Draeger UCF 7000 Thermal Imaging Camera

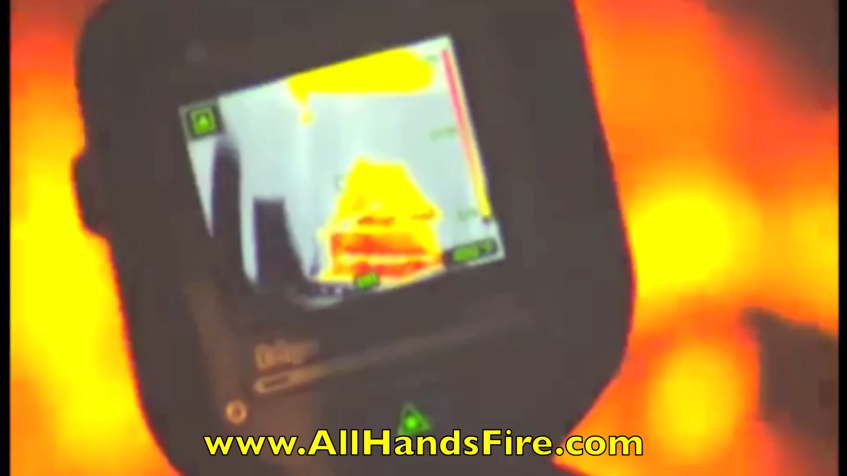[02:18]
the UCF2 series provides the necessary image sharpness and dynamic range to stay safe and get the job done right.
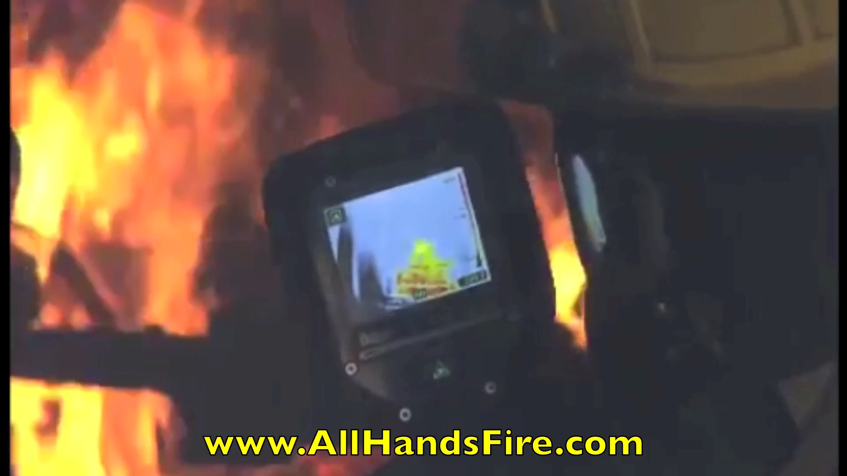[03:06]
Due to its intrinsic safety, the Draeger UCF7000 can be used in areas subject to explosions.